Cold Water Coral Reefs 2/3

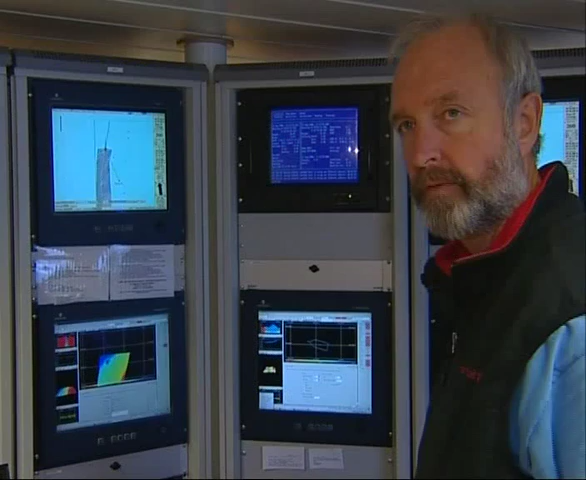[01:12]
Now we are performing the first crewed multi-beam mapping of the interesting area.
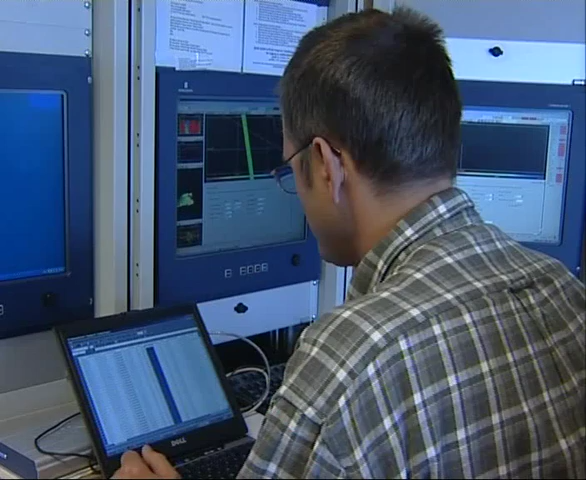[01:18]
The target is a deep ridge
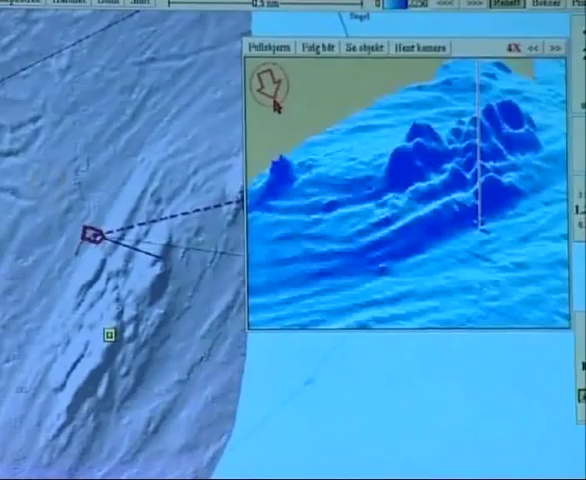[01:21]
where we think that some of the reefs are located. With the target identified, the ROV is prepared for diving.